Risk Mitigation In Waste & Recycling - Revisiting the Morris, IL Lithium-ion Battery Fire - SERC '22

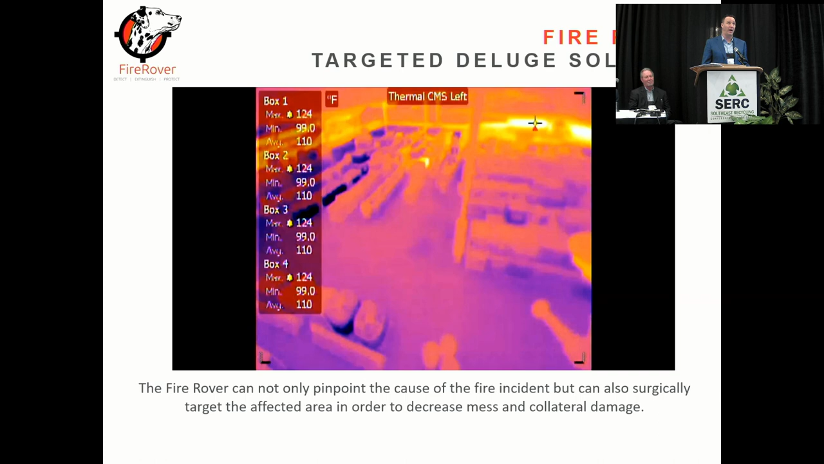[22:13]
we've added probably 150 locations in the last 12 months and it'll be, I mean, my gut tells me that we'll probably be at 250 over the next 12 months. Um, this is, uh, you know, let me get you to like a lithium ion battery.
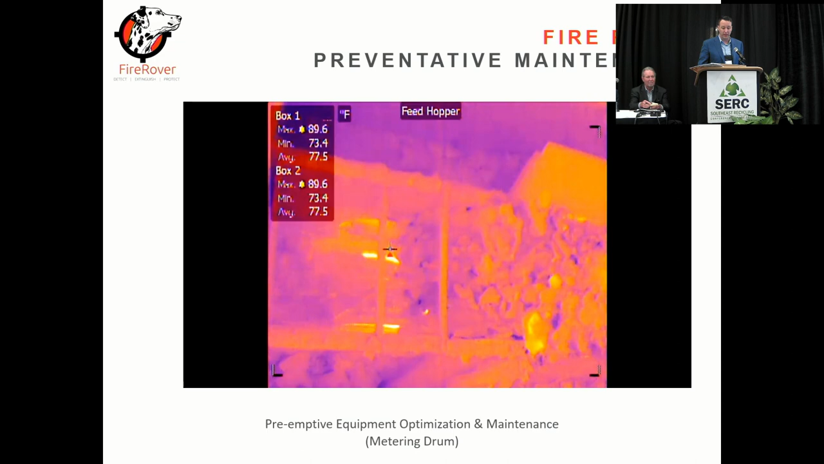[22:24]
On screen: max 89.6°F, min 73.4°F
This is a really good example if I can get it to play. There we go. So this will see the metering drum again. This will actually, if it doesn't cause a fire, we'll shut this down, call the, um, you know, call the, the, um, call the site and they'll basically take out whatever obstructions inside the metering drum.
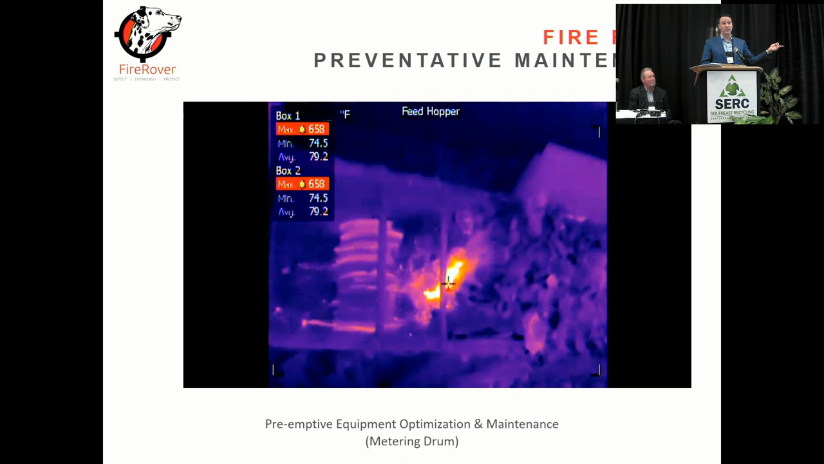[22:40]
On screen: max 658°F, min 74.5°F
Okay. So then on two, we also have another camera that's strategically located on the, uh, on the conveyor. If it starts a fire, it shuts down all the conveyors.
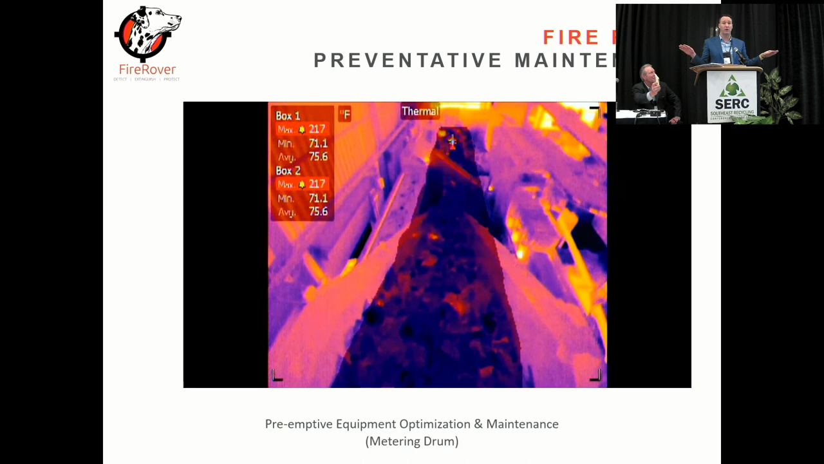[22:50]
On screen: max 217°F, min 71.1°F
Um, and then we're literally, as we see that we come back and then we'll spray these. So, you know, I mean, I can give you a ton of these videos.
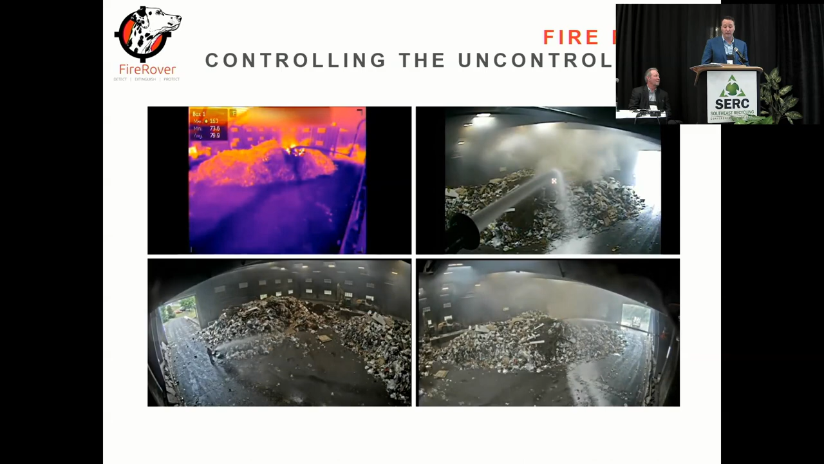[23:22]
Um, so this right here is lithium ion batteries.
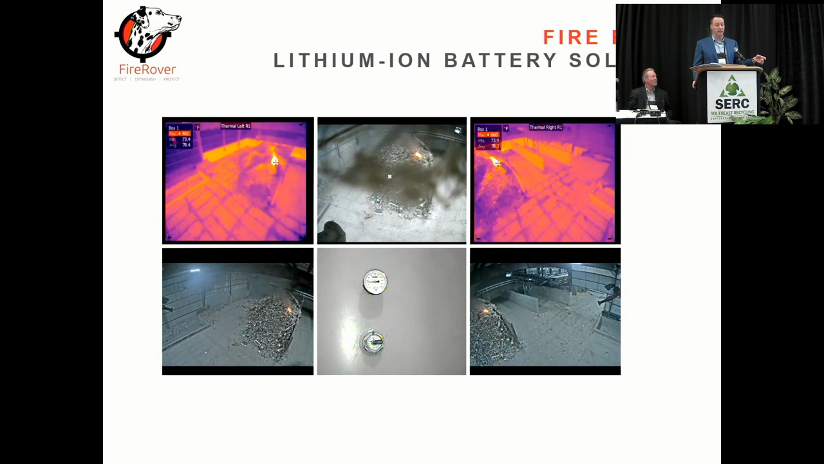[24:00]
We catch it, we see it, we spray it. Everyone knows about it. You know, I hear all the time that people will say that, you know, we catch these in the middle of the night. Um, you know, or that, that there's only fires, you know, we have a guy watching during the day.
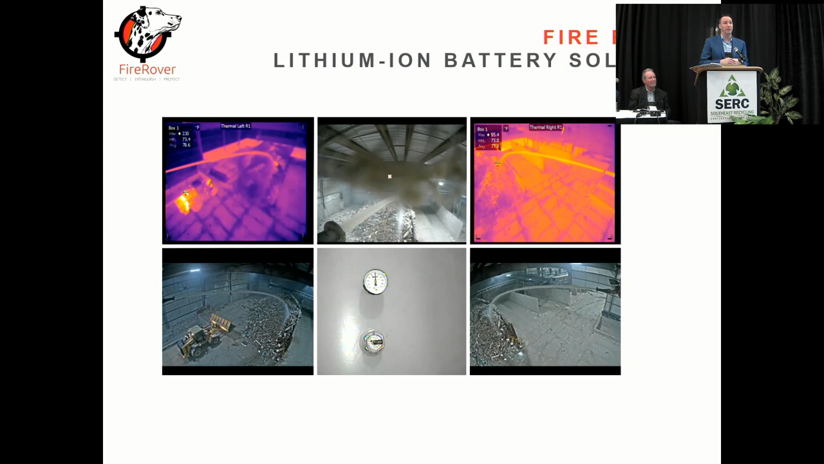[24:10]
The answer is, um, most of the time these fires happen during the day. And a lot of times we catch them where no one sees them. So someone's on lunch, it's a blind, you know, blind, uh, a blind spot.